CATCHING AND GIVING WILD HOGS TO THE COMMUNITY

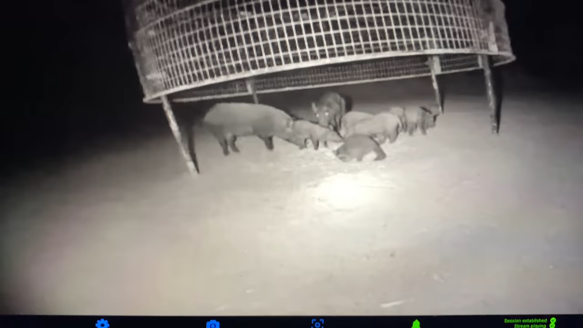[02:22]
Trying to check out the big old sow and 4 or 5 little piglets there. Ooh, I almost wanted to drop right then. Can't tell if there's something growing in the background or not. Anyway, this group hadn't been coming. It's only the second time I've seen this group. This group come in at like 2 o'clock the other day, just showed up out of nowhere, and was laid up in the trap when it laid down, you know, when I had the mishap the other day. So anyway, I'm gonna keep an eye on these pigs.
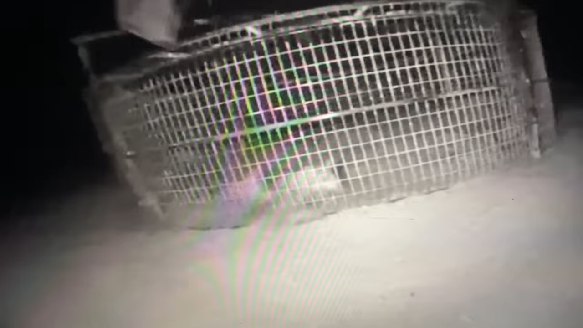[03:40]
Okay, I don't have good service. That's why I was like, what in the world? Anyway, it's kind of locking up on me a little bit. Look at that dust flying out of there. So anyway, caught another big sow. Look at that coon.
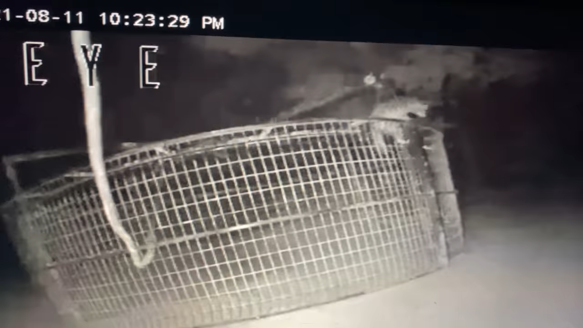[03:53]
Just watching jump. Just my service ain't the greatest right there. So I've been struggling. But awesome souls.
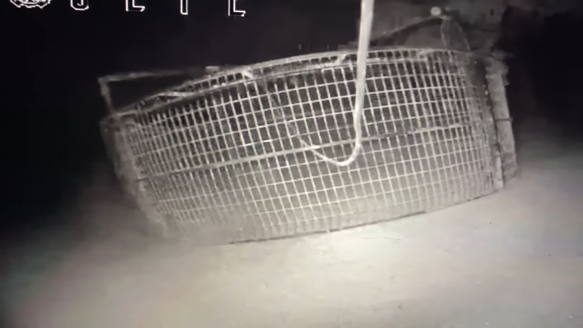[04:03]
Well, I guess we'll go see how that looks in the morning. I'm not counting pigs before they, what do you say? Don't count your chickens before they hatch. We don't count the pigs before we knock them in the head.
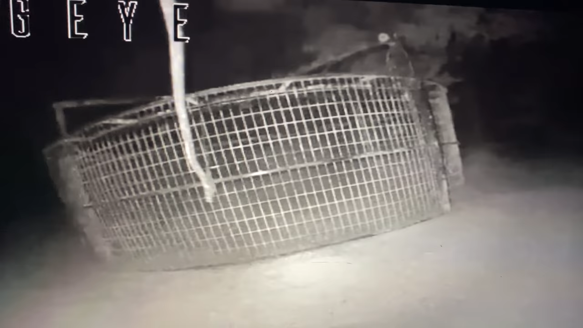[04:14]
Oh, I can sleep good now. But 5 o'clock's gonna come early, so 4:30. Man, it's a big pig in there.
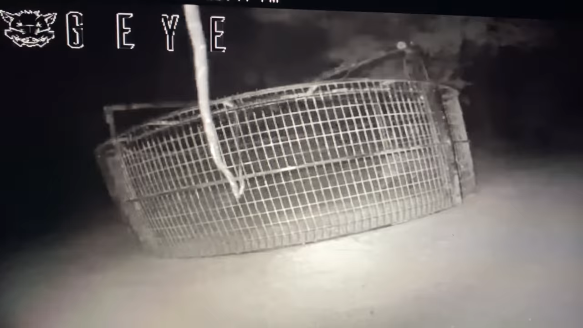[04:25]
It's a big old pig. So I think it was about 7. I put done. I didn't even count them. So anyway. All right, guys. Like I said, my servers ain't that great, so it's not moving up fast. You can see the counter there. Either which way, we're gonna have some piglets. Them piglets ain't getting out, but that one in the back is jumping.
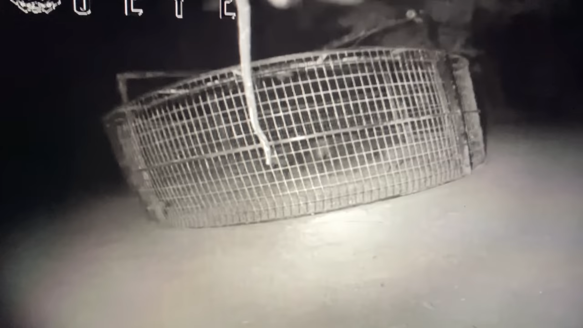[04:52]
She's played that game before, but we'll see. They're going to get some rest. Let them calm down in there. One gets out, there just ain't nothing I can do about it. Just ain't going tonight.